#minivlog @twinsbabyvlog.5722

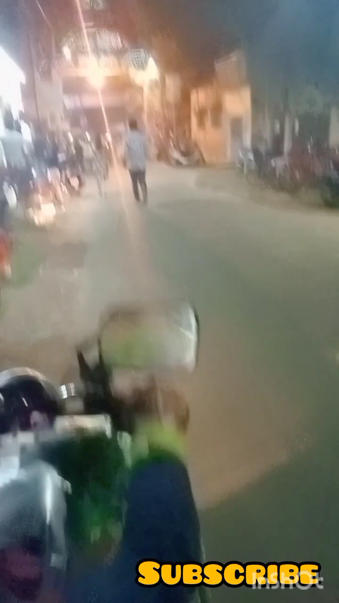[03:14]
তো যাই হোক, তো বাড়িতে যাই, বাড়িতে গিয়ে তোমাদের সঙ্গে আবার পরে কথা হবে। আর এই যে দেখো, তো চারিদিকে শুধু লাইট আর লাইট।